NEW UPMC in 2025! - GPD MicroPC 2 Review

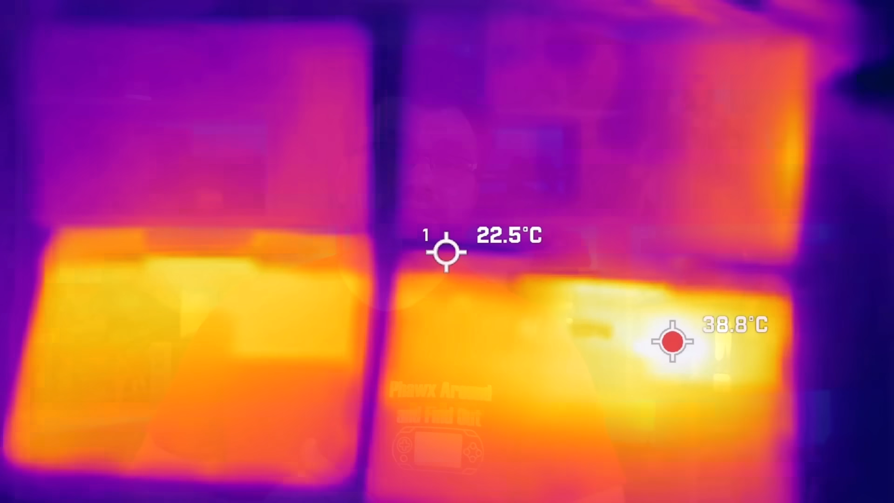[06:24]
especially compared to the original micro PC, the original micro PC actually gets overall hotter in terms of feeling.
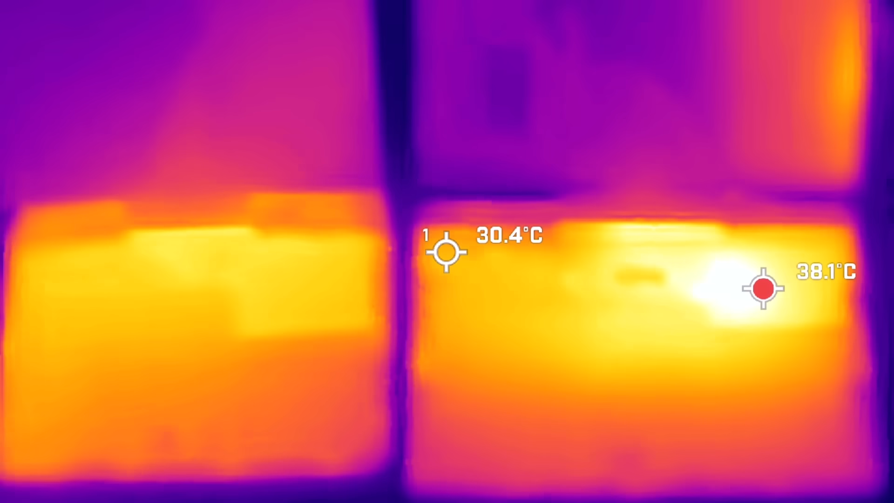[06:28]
On screen: spot 30.4°C, max 38.1°C
It wasn't a hot platform by any means.
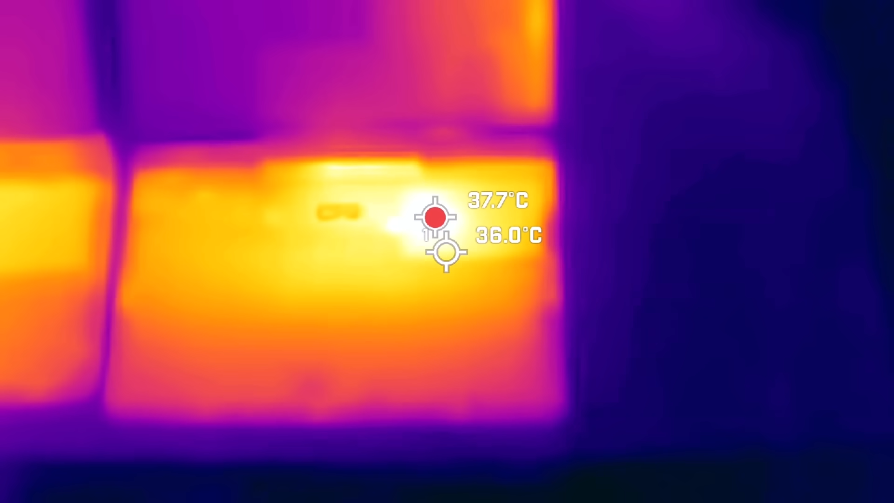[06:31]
You can hold it just fine.
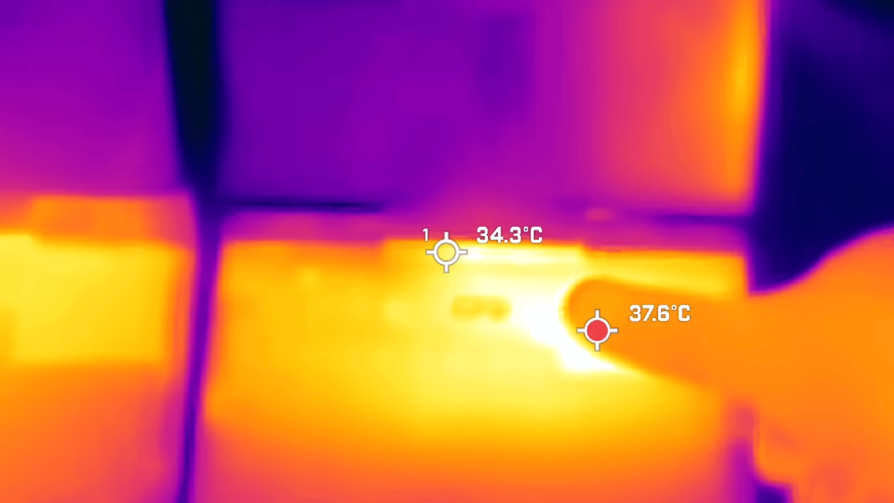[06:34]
On screen: spot 34.3°C
But when it's on the micro PC, we have hot spots on the micro PC, but overall, because of it, it's larger.
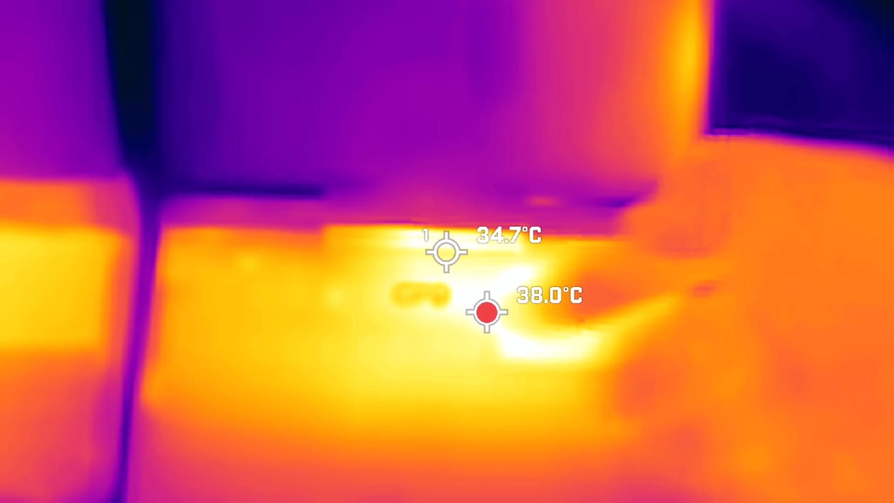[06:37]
We actually have it overall being far more cooler in so far as in the hand, how it feels in the hand.
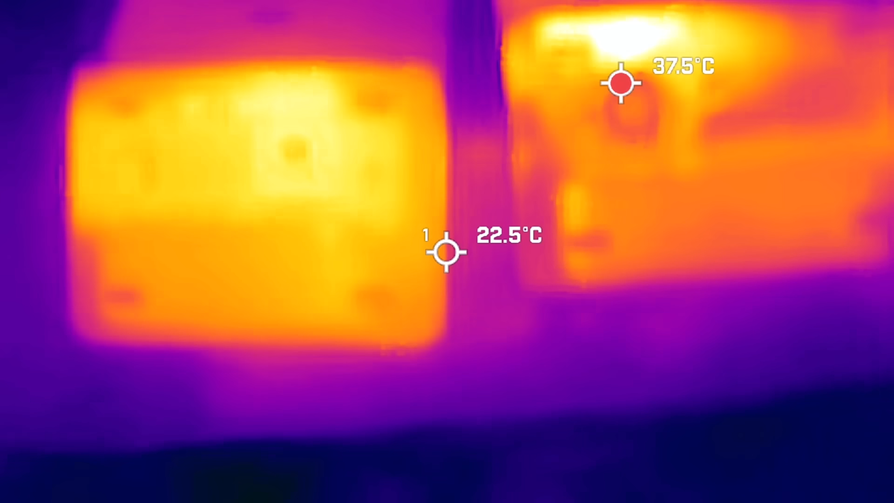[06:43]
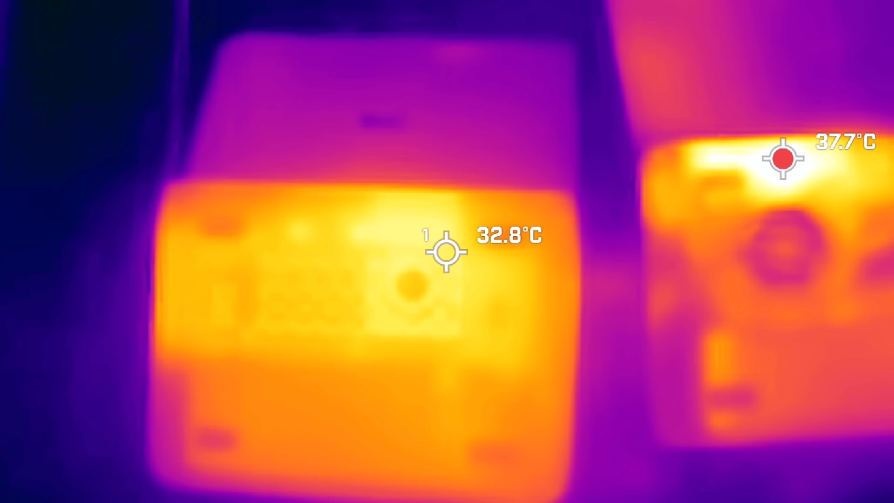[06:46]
So it's a much better improvement in terms of overall thermals, especially how you're holding the device.
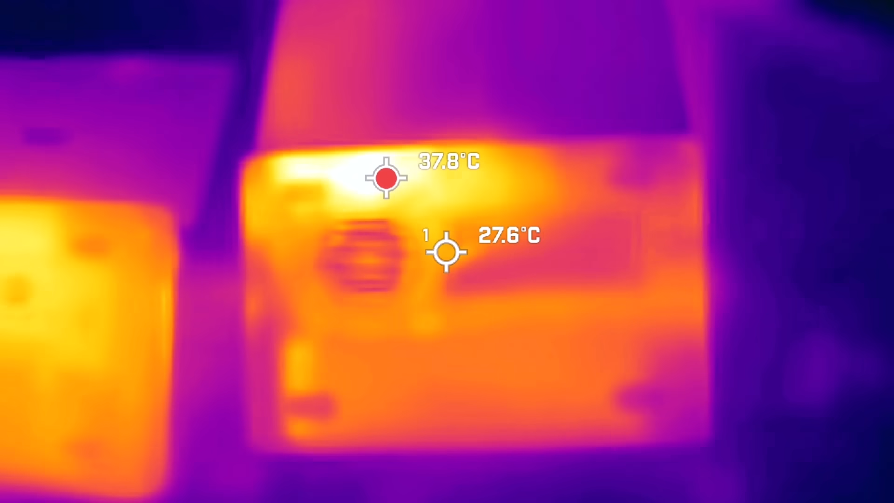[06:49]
When we think about pushing how far that's going and regular battery life usage,